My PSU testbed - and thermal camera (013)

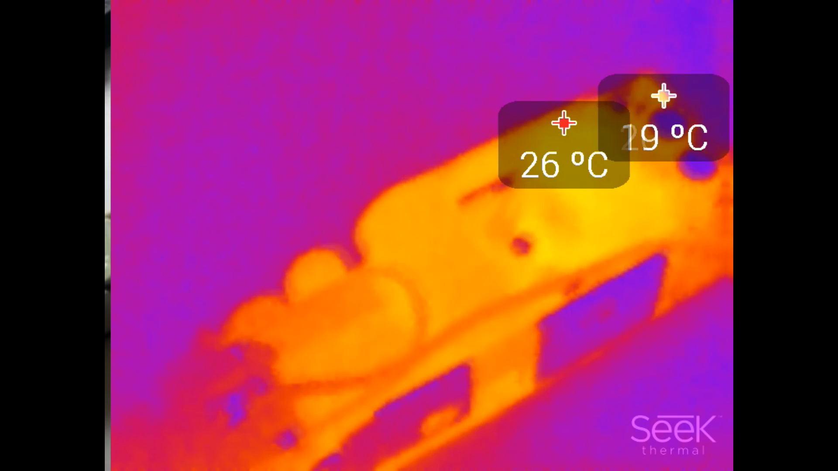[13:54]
I have to figure out a better way of doing this, but the power supply is on. This is just its idle state. And I'm going to increase the load now and we're going to see stuff heat up. I'll start at let's do 20 watts.
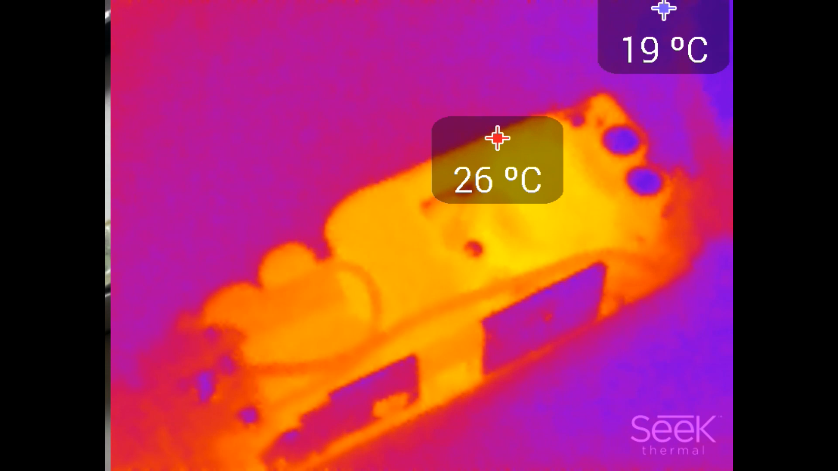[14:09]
And honestly not much going on. Yeah, the the blip you see on the far left, you see a small brighter orange area. That's just a reflection. That's a solder connection that is reflecting some heat from another source, I guess.
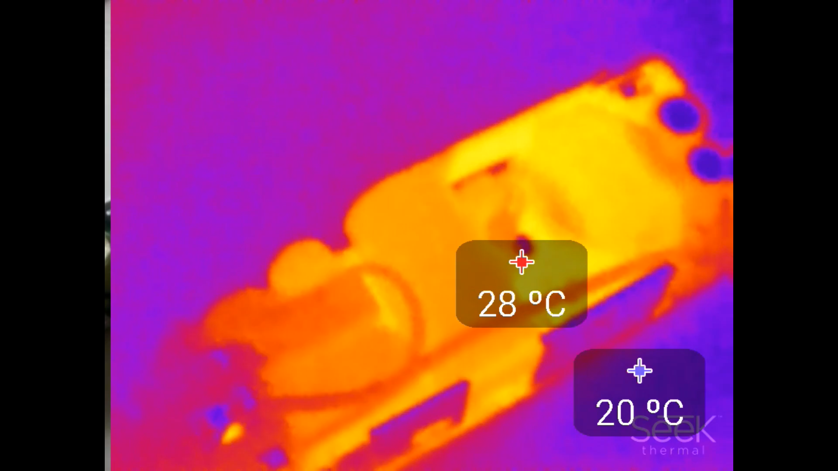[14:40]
Yeah, honestly not that much going on.
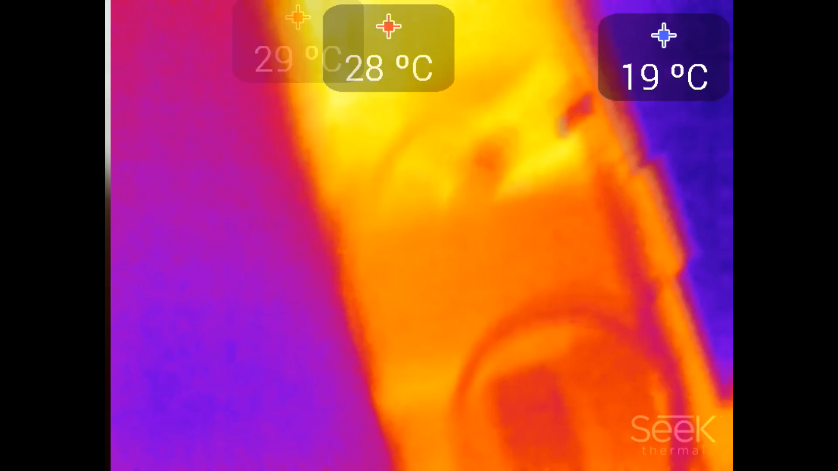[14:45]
Here we're looking at the MOSFET, so I can still point with my finger. There is the primary MOSFET. And now in the middle of the screen here is the secondary diode.
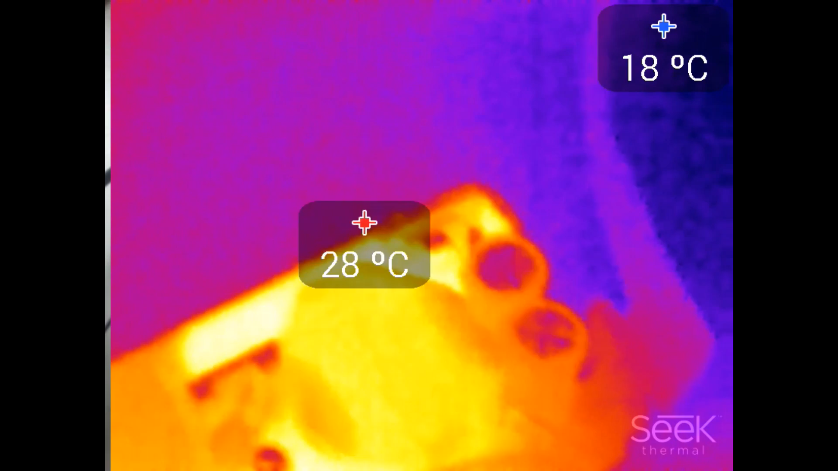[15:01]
And yeah, the hottest point is the diode heat sink.
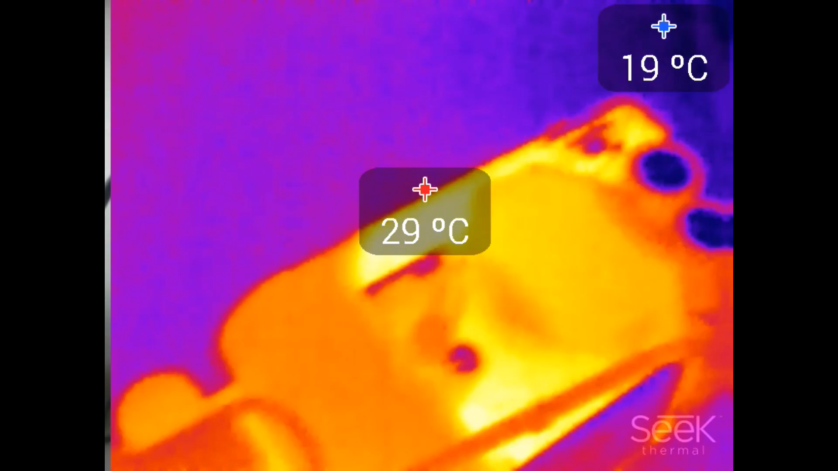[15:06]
Yeah, pretty much.
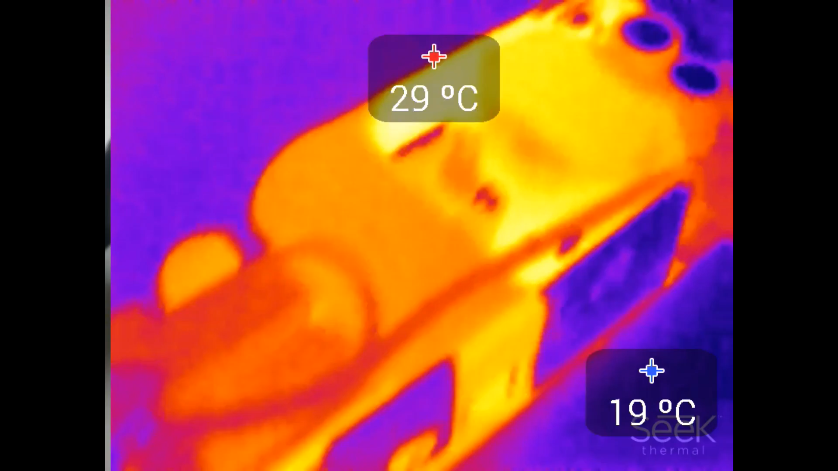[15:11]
On screen: min 19°C
So it is definitely heating up. And the biggest heat source...
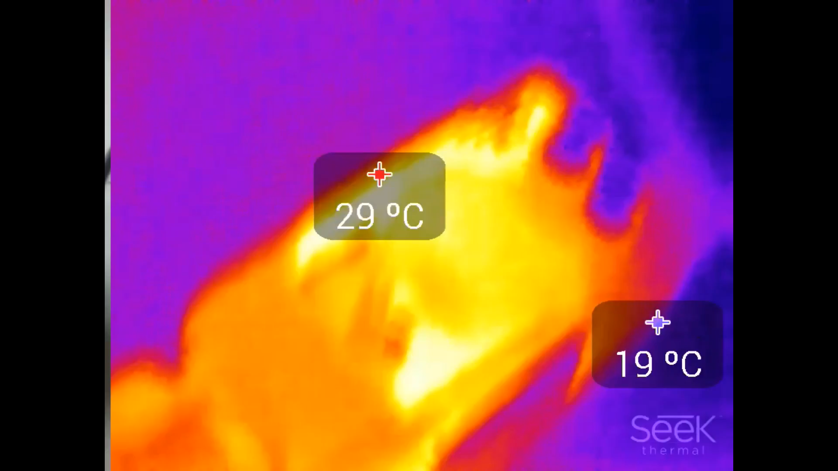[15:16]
On screen: min 19°C
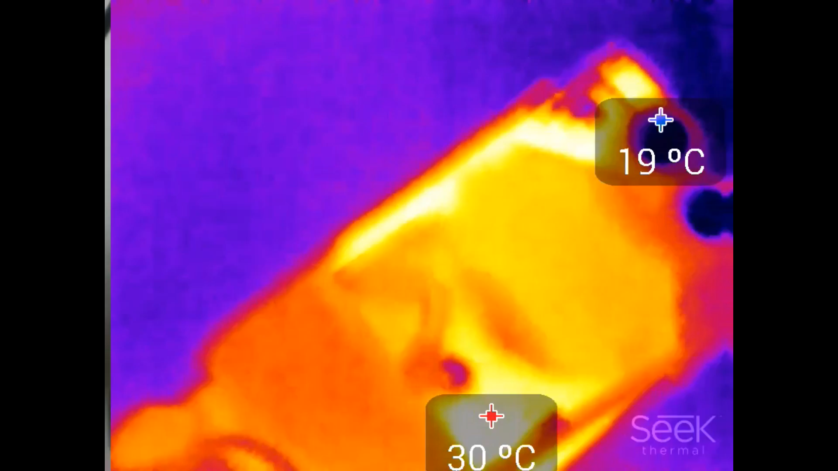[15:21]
The maximum heat source now is now in the middle. That's the current sensing resistor.
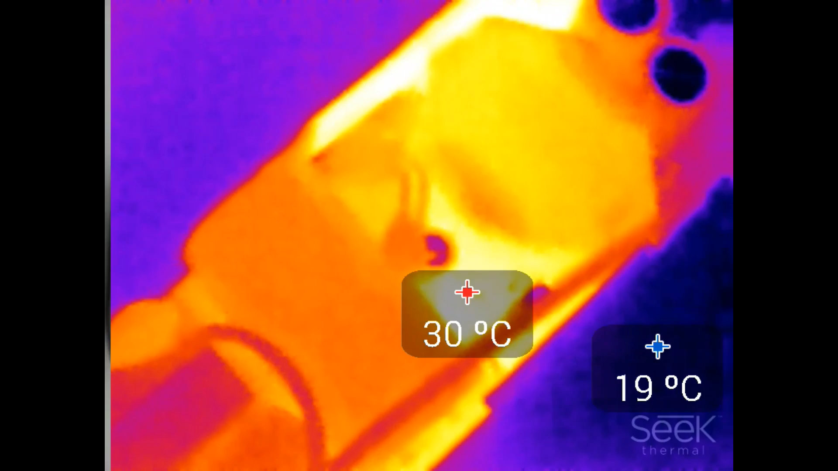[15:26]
But yeah, that's that's supposed to get hot.
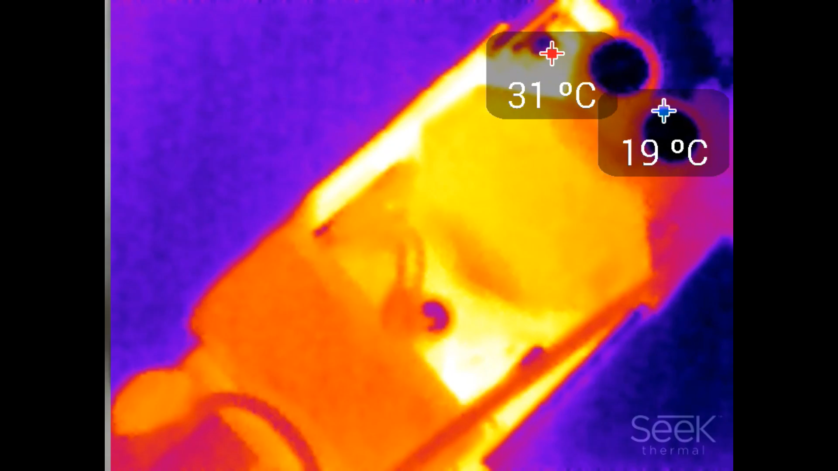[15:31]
On screen: min 19°C
So that's not really a problem. Yeah, looking good so far. Let's increase the power. We're going to about 40 watts.
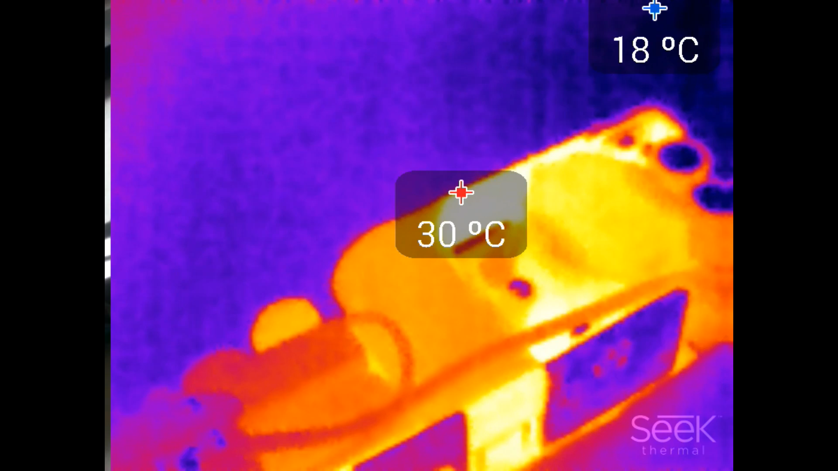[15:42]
On screen: min 18°C
Yeah, the secondary side is definitely heating up the most. Primary is not that interesting.
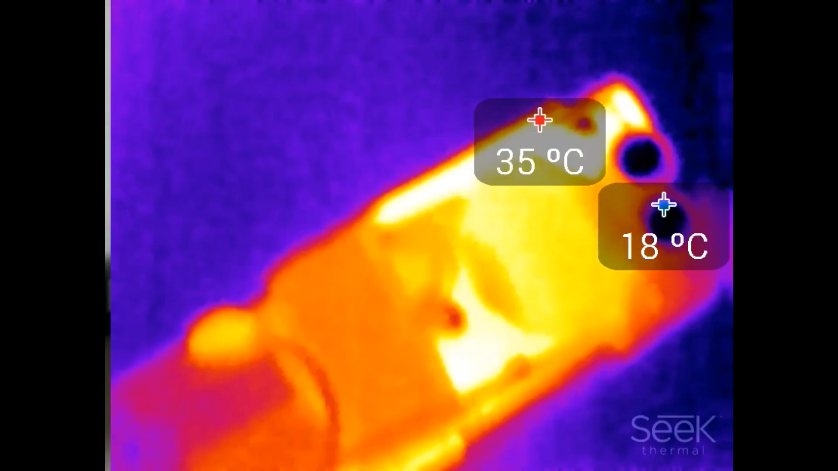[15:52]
Let's just go a whole hog. 65 watts. Almost exactly.
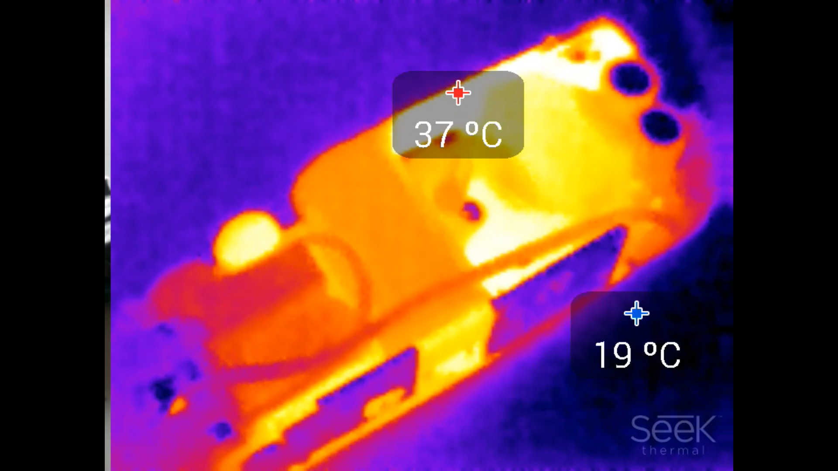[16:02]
Yeah, we definitely see stuff going on here.
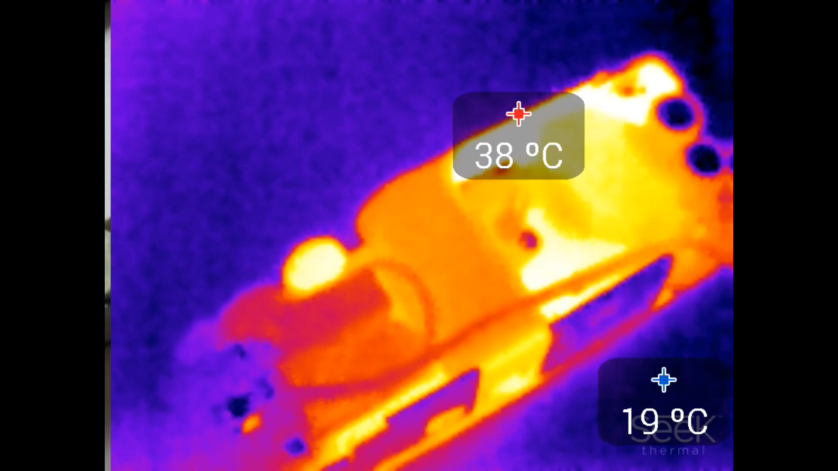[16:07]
So here, that's the NTC.
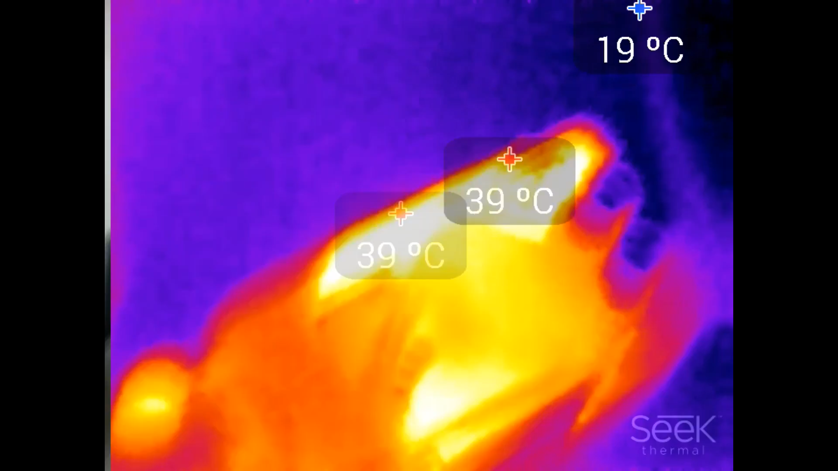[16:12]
On screen: max 39°C, min 19°C
Yeah, that's definitely getting warm. We now also see the bridge rectifier here.
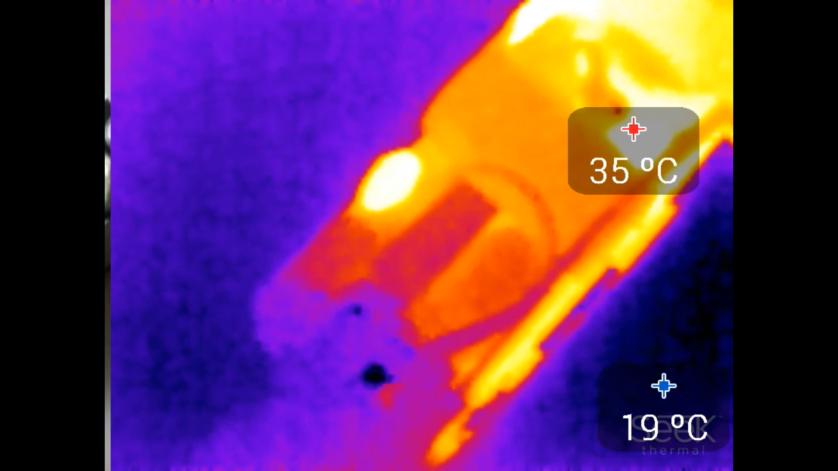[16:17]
I have to be really careful that I don't touch anything. I don't touch anything. I don't touch anything. I don't touch anything. I don't touch anything. And the bridge or the secondary rectifier is now at 46 degrees C.
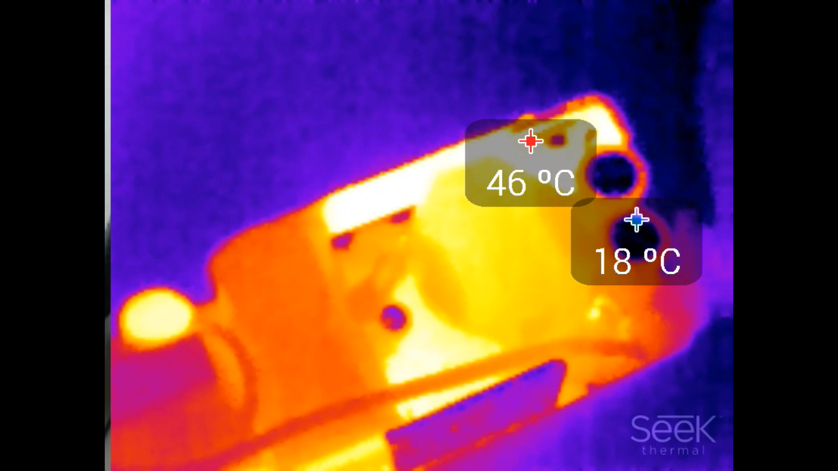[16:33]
We can also see the current sense resistor slightly heating up.